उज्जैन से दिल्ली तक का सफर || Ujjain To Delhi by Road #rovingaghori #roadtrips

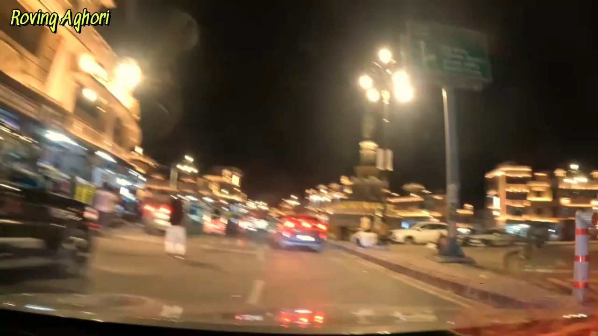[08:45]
कोटा शहर के बिलकुछ सेंटर में यह देखी है
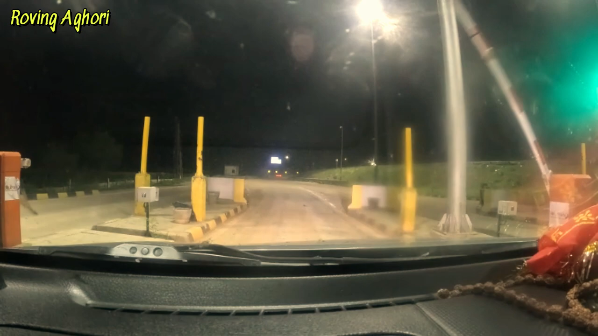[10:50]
तो जी हम अब कनेक्ट हो गए हैं दिल्ली मुंबई एक्सप्रेस वेपर
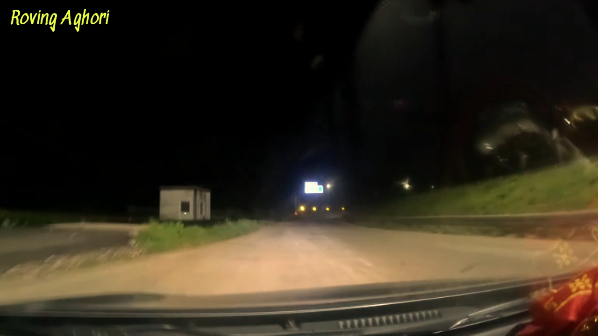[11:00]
कि 274 किलो मेटर दूर है और हमारा घर टोटल गर की लोकेशन डाली है और लगबग सुबह साथ बजी का टाइमिंग दिखा रहा है पोचने का